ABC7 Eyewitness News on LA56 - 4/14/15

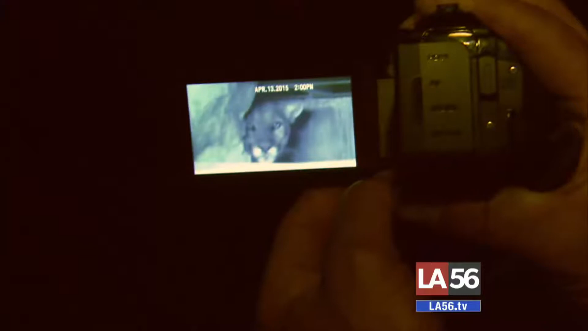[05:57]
When most of us were asleep, P22, the celebrity mountain lion of Griffith Park, slipped out of his den underneath this Los Feliz home.
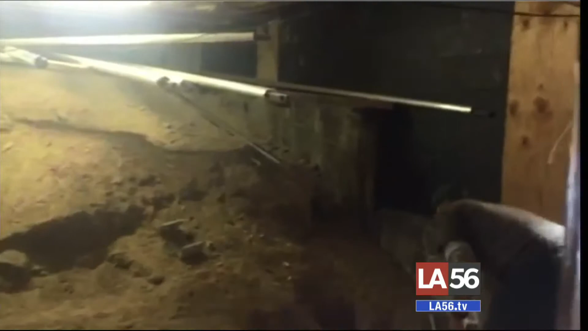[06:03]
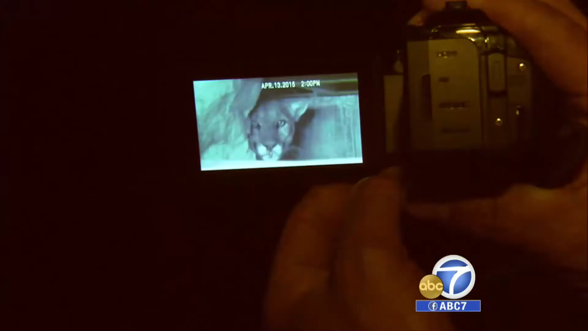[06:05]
It was his home away from home in one of LA's more exclusive neighborhoods. It's doing what mountain lions do. It's going into a den and hiding out.
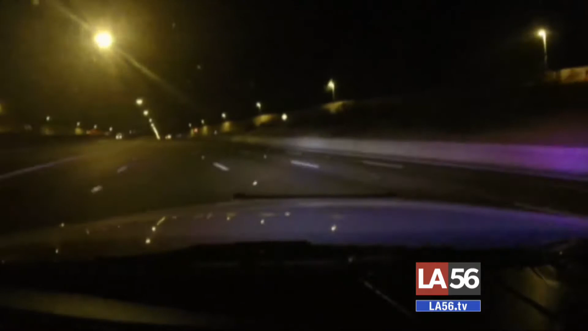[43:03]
Panic on the highway. CPS 911. There's a wrong-way driver. We got a wrong-way driver. I just saw the lights coming towards me. We almost had a head-on collision. A 22-year-old Arizona woman
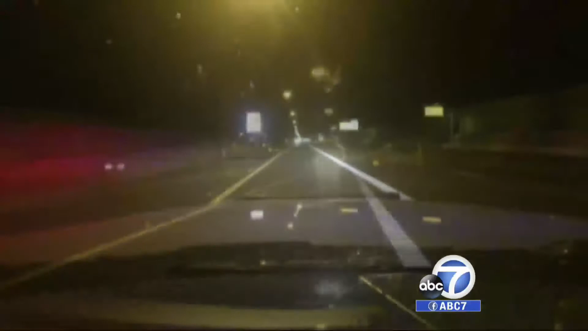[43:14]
allegedly driving more than 11 miles on three different highways, all going the wrong way against traffic. A quick-thinking officer ready to collide with the wrong-way driver until... 611, I got him stopped. She stops, avoiding a crash.